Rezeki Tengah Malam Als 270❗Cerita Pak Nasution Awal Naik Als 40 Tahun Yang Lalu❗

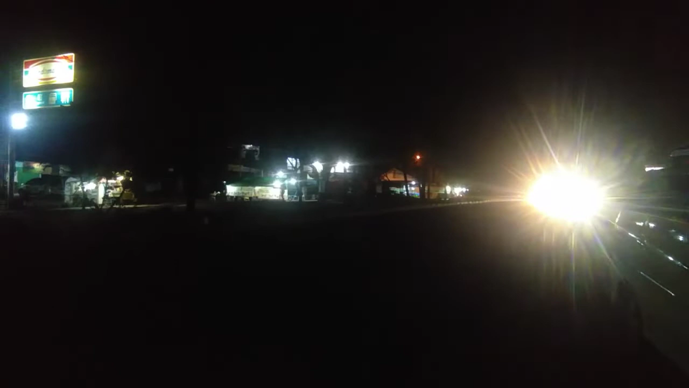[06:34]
kita pantau dulu ya situasi di Jalan Soekarnata nih. Kalau tadi kita lihat ada beberapa bus yang lewat ya, bus yang dari arah Jambi ya.